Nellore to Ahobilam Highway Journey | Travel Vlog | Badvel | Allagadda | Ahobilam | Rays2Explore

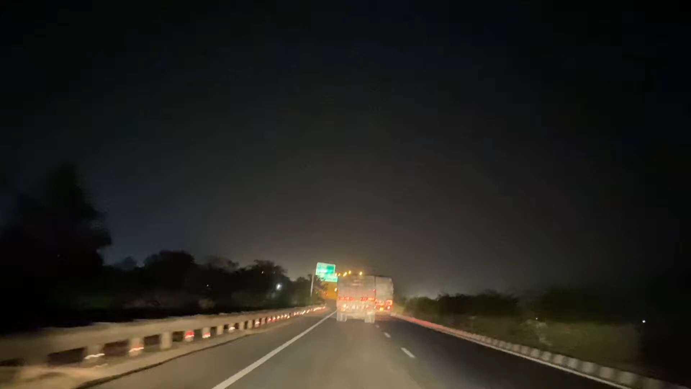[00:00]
Hi friends, welcome to Explore Channel. Manam ippudu Ahobilam Journey ki velthunnamu. Ikka direct ga velthe Vijayawada atla velthamandi.
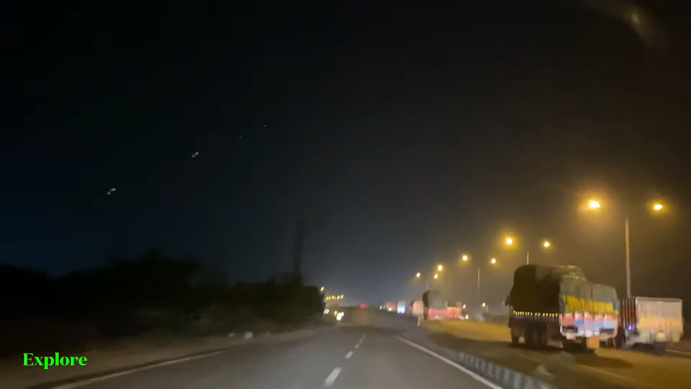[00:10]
Ippudu manam left lo vellali. Left lo velthe manam Kovuru, Venkateshwaram Bridge, Venkateshwaram Bridge nunchi right side veltham.
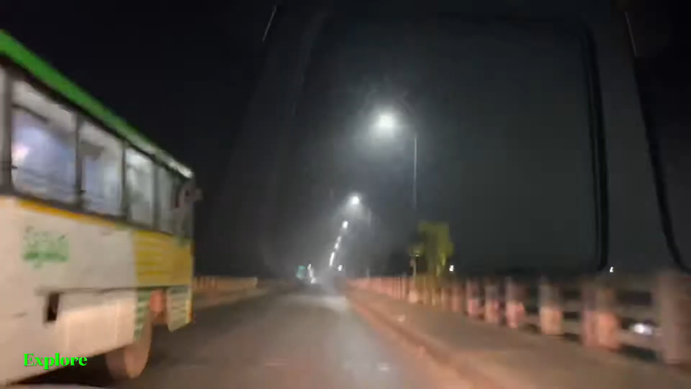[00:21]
Okay. Idenandi Venkateshwaram Bridge. Ikka direct ga velthe Nellore city loki velthamu. Right side loki velthe manam Kovuru, Buchireddi Palam, aa route loki veltham.
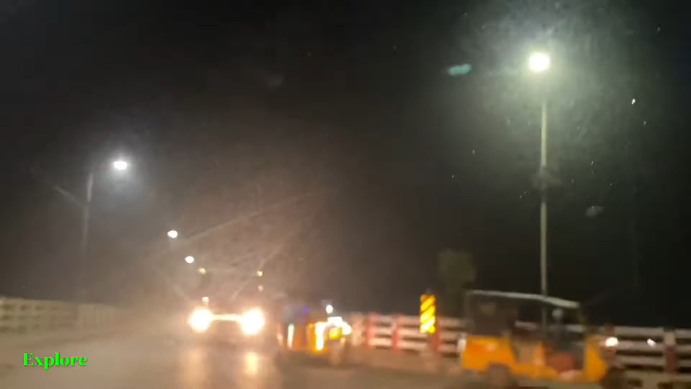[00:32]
The right side tirugutunnam chudandi manam ippudu.